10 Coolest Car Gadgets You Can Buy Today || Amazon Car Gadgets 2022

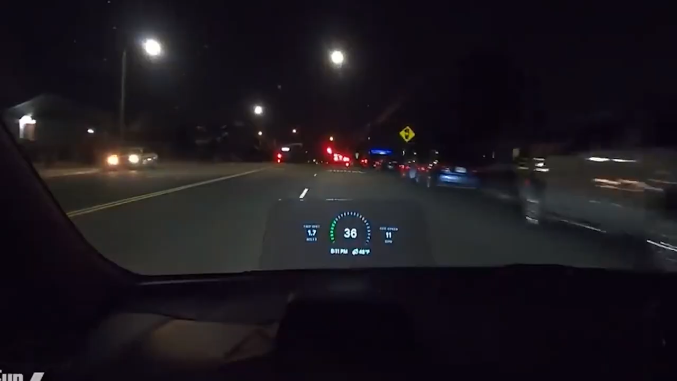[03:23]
Its function is to project vital driving information such as speed and navigation on the windshield in front of the driver, allowing the driver to see this information without looking down or turning around.